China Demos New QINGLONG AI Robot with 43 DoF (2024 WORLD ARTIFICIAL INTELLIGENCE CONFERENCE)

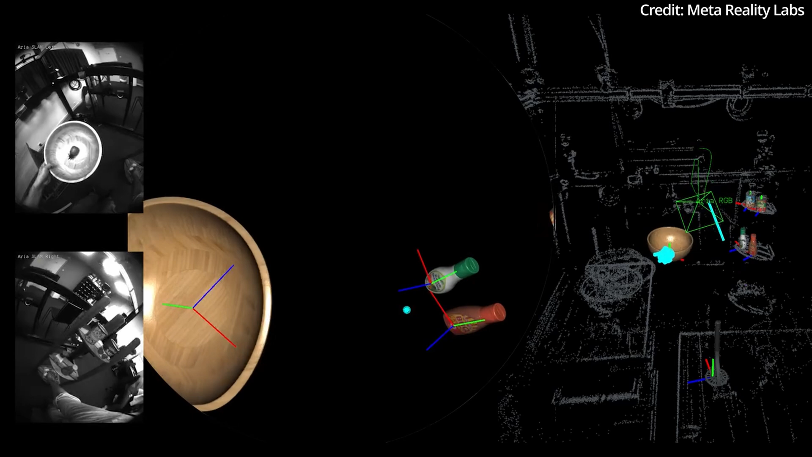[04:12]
According to Meta, understanding these interactions remains a crucial challenge in computer vision research, and the Hot 3D dataset is a treasure trove of over 800 minutes of egocentric video recordings,
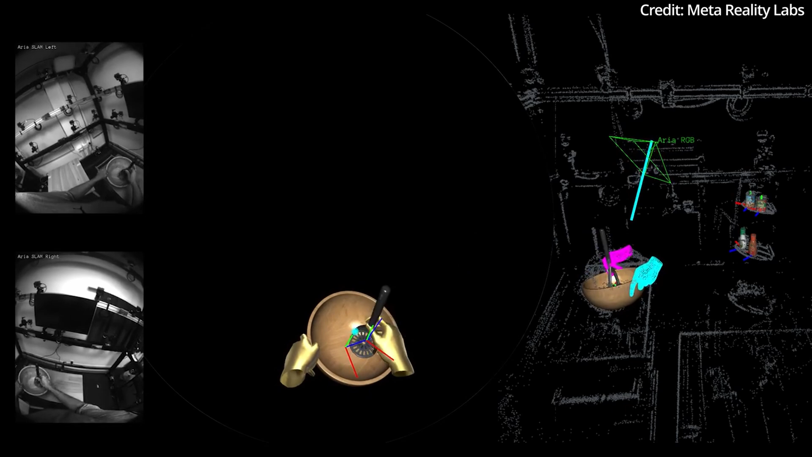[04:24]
with these recordings being synchronized across multiple perspectives
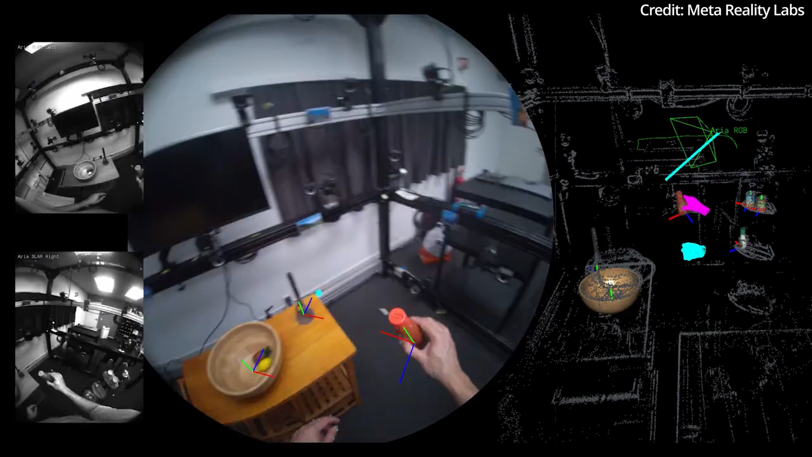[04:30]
and including high-quality 3D pose annotations for both hands and objects.